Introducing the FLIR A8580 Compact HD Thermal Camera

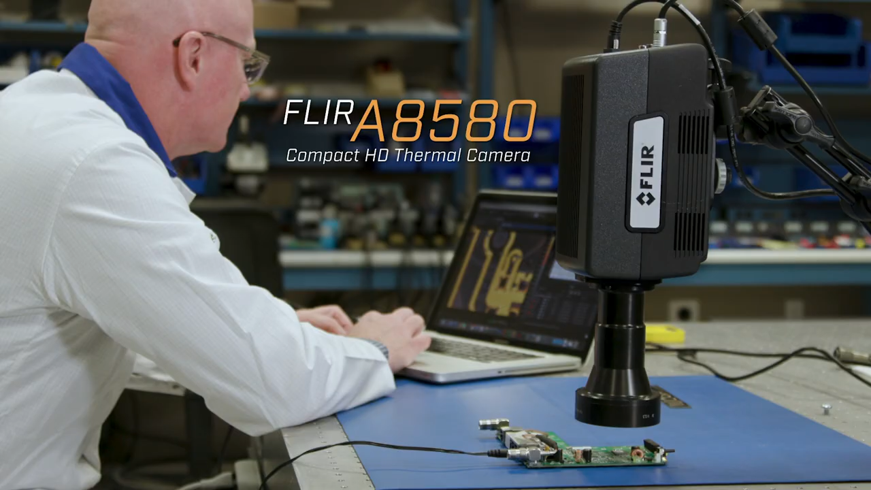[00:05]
I'm Jerry Beeney and today I'm excited to introduce the new FLIR A8580 compact high definition camera systems for R&D and science applications.